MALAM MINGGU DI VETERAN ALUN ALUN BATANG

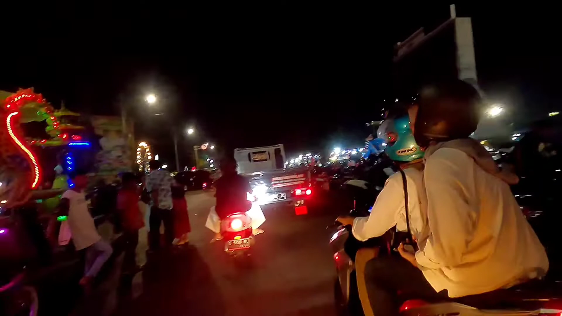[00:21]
teman-teman karena disini merupakan pusat dari
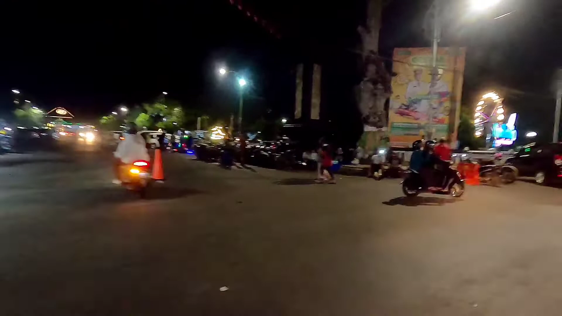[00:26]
keramaian yang ada di alun-alun kota batang ada wahana
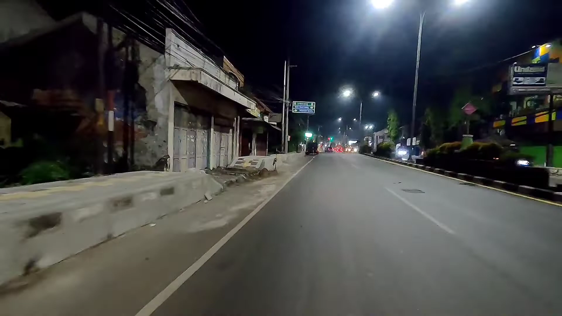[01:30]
veteran alun-alun kota batang pada malam minggu Oke ini kita dimasuk dari Godem kemudian
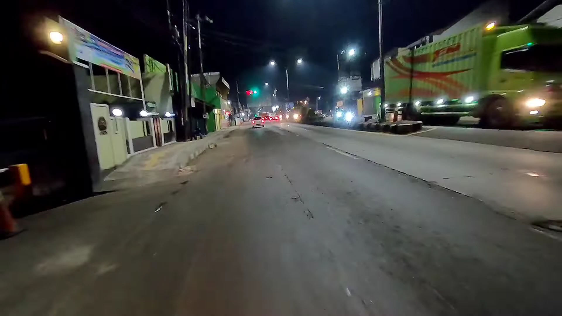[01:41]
ke sebelah timur menuju alun-alun kota batang nah letak alun-alun kota batang itu sendiri berada di tepi Pandora jadi
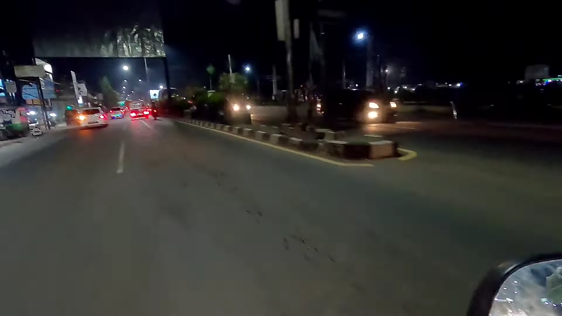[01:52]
gampang teman-teman apabila teman-teman mau hingga kesini di alun-alun kota batang nah ini kita dari sebelah barat
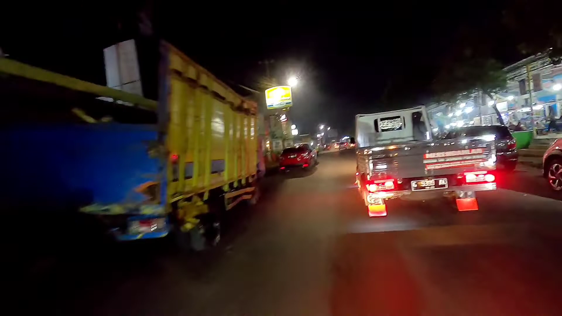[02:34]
kuat malam minggu nah di sebelah kiri itu
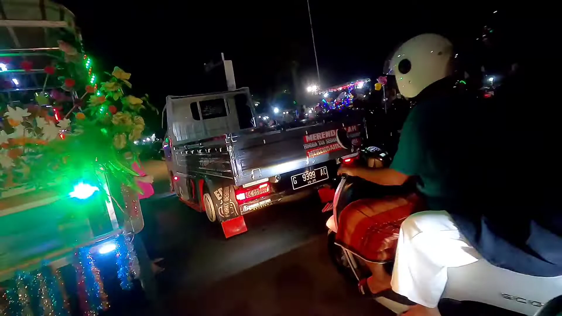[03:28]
itu sendiri merupakan jalan yang ada di kota batang yang menjadi salah satu
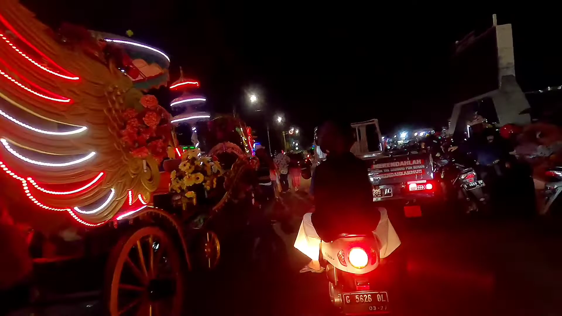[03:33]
ikon kota batang dan tempat berkumpul warga batang untuk berwisata malam dan juga berwisata kuliner
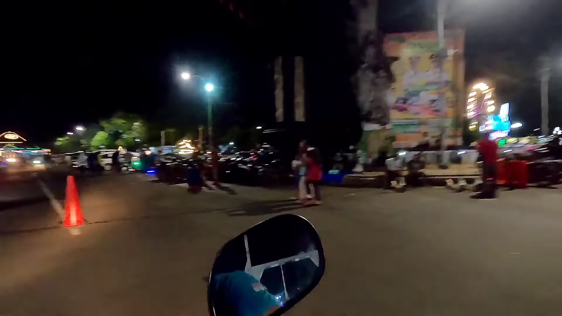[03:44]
nah di sebelah sini ada angkringan dimsum dan lain-lain dan juga ada permainan anak-anak salah satunya itu rindu skuter nah teman-teman bisa lihat di instagram di at rindu skuter
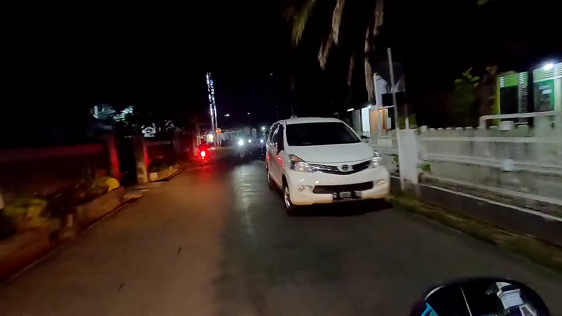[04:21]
jadi untuk masyarakat tidak perlu khawatir teman-teman nah di sebelah sini menuju jalan Ahmad Yani masanya sedikit berbeda tapi banyak wisata kuliner juga disini ada polu
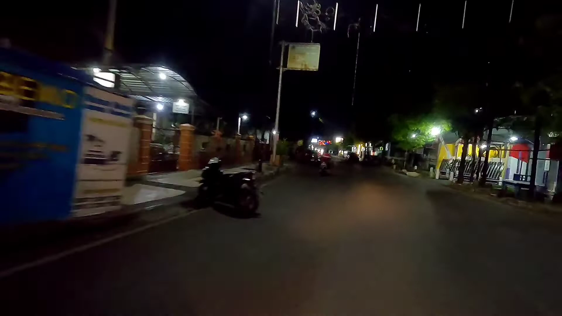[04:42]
chicken ada juga di sebelah kiri itu ada angkringan sate-sate Indomaret oke kita
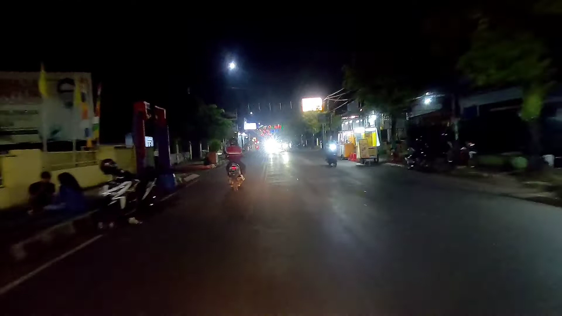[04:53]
jalan santawi saja teman-teman nah disini juga dihiasi oleh lampu malam hari tertutup ikan oke teman-teman kita belok ke arah kiri menuju ke jalan bergian ke Tamsong
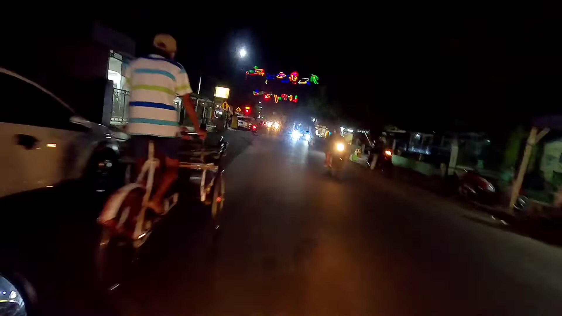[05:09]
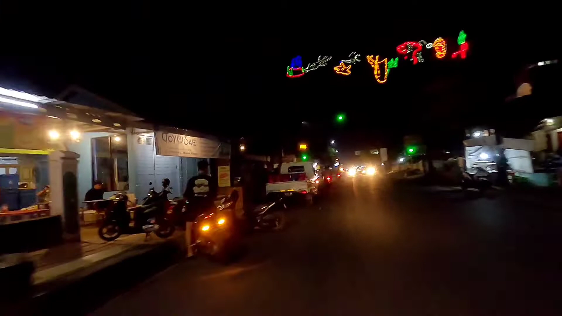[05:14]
belok ke arah kiri perhematan kauman belok ke arah kiri menuju jalan bergian ke Tamsong terhadap nasi ramai sekali teman-teman wisata kuliner disini ada warung-warung nasi dan juga warung-warung makan ini ada pengadilan agama di Kabupaten Batang sebelah kanan kita belok ke arah kiri putar lagi teman-teman
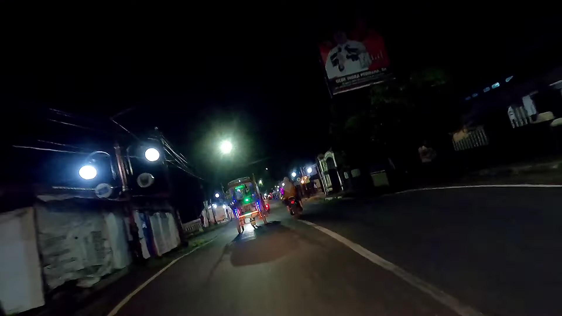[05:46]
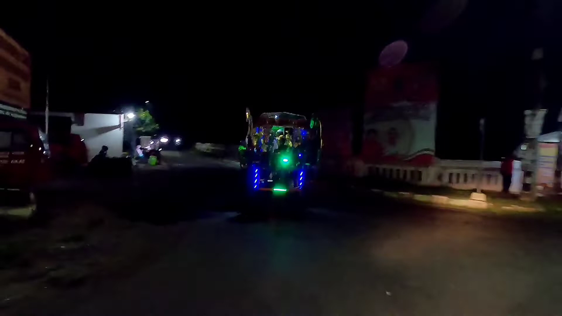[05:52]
ini merupakan rute untuk dilman jadi dilmanya itu start dari alun-alun sampai ke sini teman-teman putar saja dari jalan veteran kemudian Ahmad Yani kemudian balik lagi ke jalan bergian ke Tamsong putar berbentuk 4-4 itu ada pom ini teman-teman
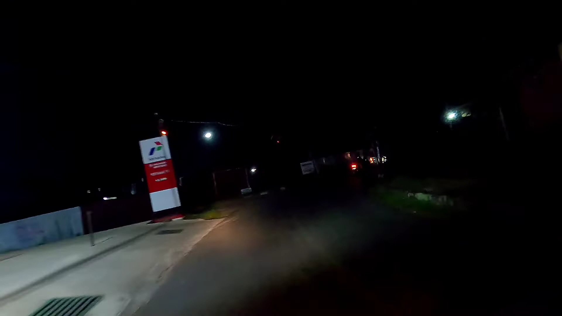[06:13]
bagi yang kehabisan bensin bisa mengisi kendaraan anda disini
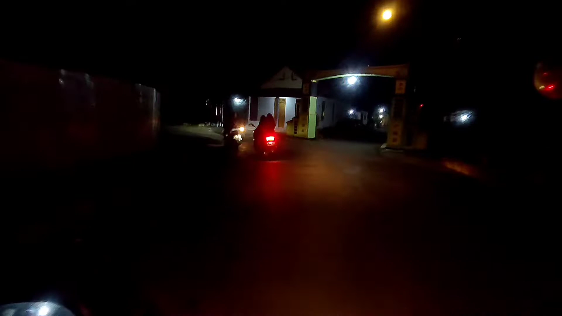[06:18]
dengan harga yang sangat terjangkau teman-teman oke ini
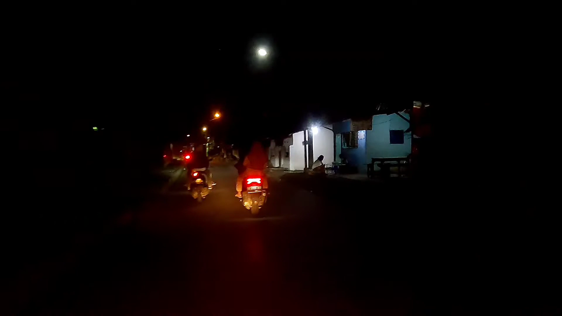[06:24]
ada SD SD perundang R5 teman-teman sekolahanku SD oke dulu teman-teman tahun 2010 Oke
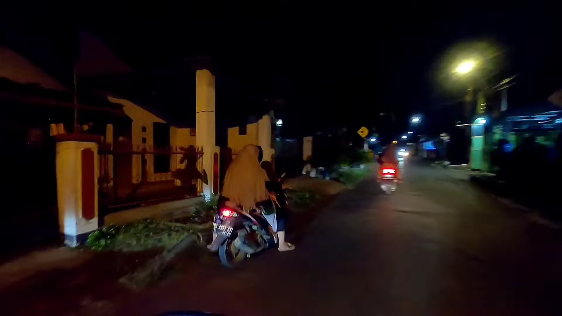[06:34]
kita belok ke arah kiri lagi menuju ke jalan R akart ini